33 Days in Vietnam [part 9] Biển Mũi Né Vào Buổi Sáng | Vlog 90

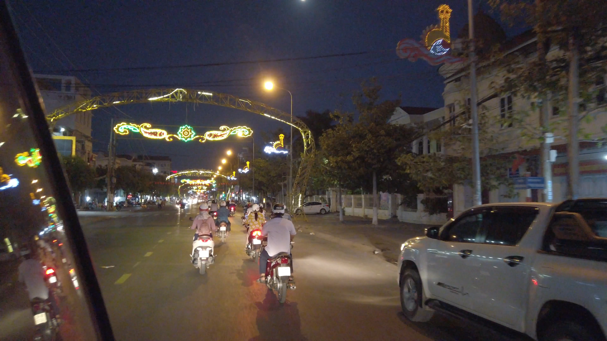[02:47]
Sa Đéc vào khoảng 10 giờ sáng mà hiện tại là tới trung tâm thành phố Phan Thiết rồi, là trời đã sắp tối. Mình phát hiện ở trên thành phố họ trang trí rất là nhiều đèn, nhìn đẹp vô cùng luôn. Khi mình lái xe ở trên đường nhìn rất là đẹp.
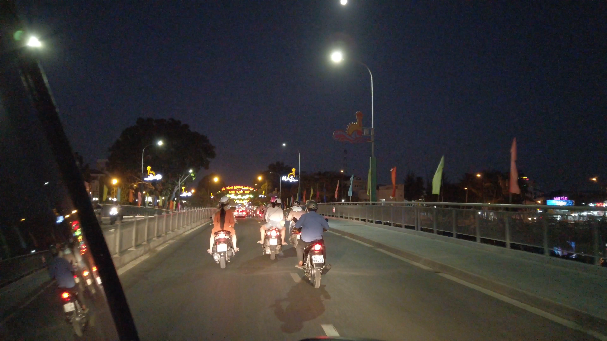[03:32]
Ở đây thì mình ra tới cặp bờ sông này, chỗ này là nó có nhiều tàu đậu lắm mà mình tối rồi mình quay không có được chỗ này.